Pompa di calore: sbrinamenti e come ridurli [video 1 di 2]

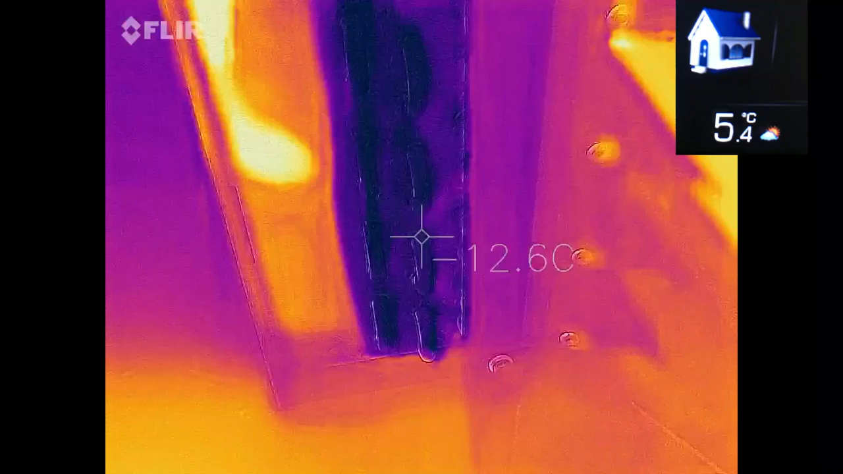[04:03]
Allora esternamente abbiamo 5,4 gradi e la batteria, quindi l'evaporatore è a meno 13, meno 12, meno 14 gradi, quindi molto più freddo.
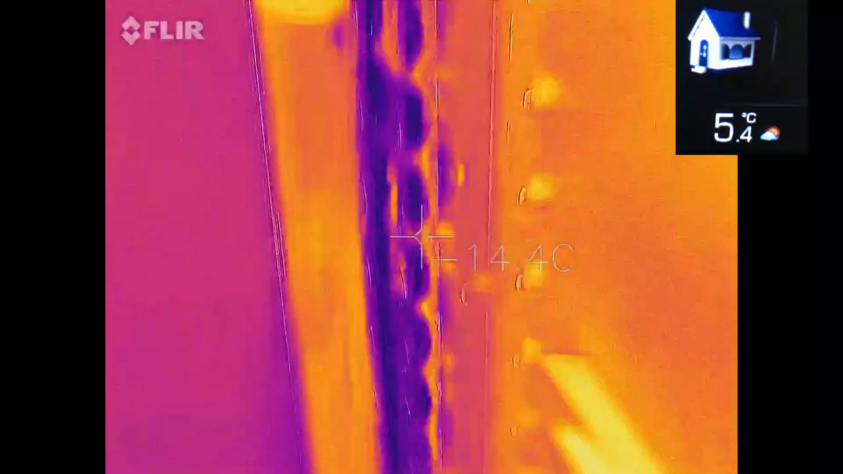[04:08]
On screen: spot 14.4°C
Ecco, paradossalmente l'aria a 5 gradi è ben più calda rispetto all'evaporatore.
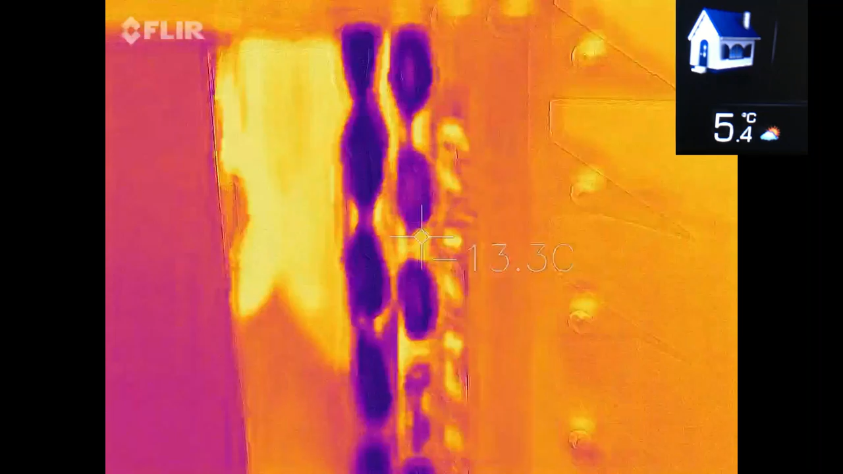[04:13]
On screen: spot 13.3°C
Quindi l'aria cede calore al nostro evaporatore. Ecco, puoi ben capire quindi che il calore all'interno dell'aria passa al gas refrigerante che evapora.